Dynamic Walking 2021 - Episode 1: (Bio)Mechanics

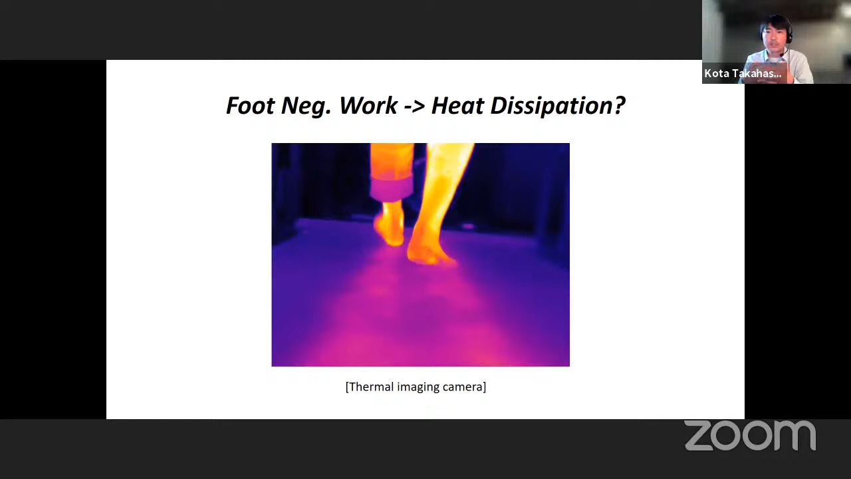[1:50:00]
So we have a thermal imaging camera, and we're trying to link negative work and temperature production of feet. That project is still ongoing, but I know I'm over my time, so I will finish here, and I'm ready to take your questions.
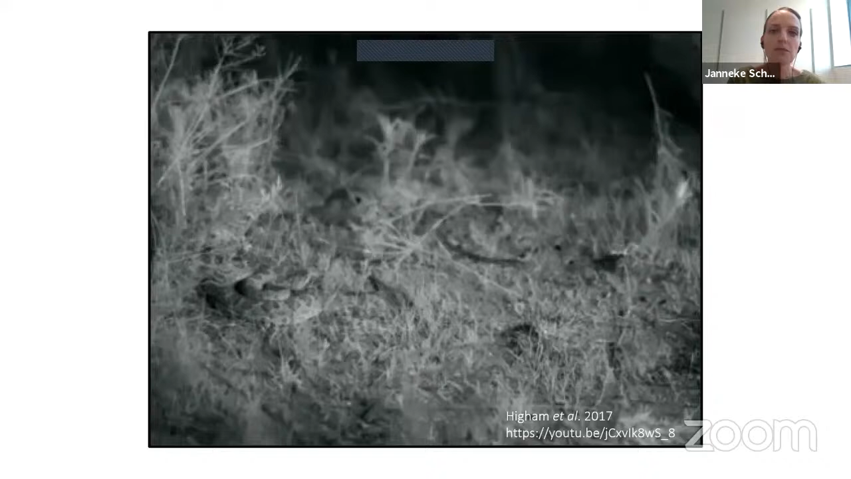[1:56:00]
Kangaroo rats, bipedal hopping desert rodents, use vertical leaps to outjump strikes by snakes, propelling themselves up to over 15 times their hip height.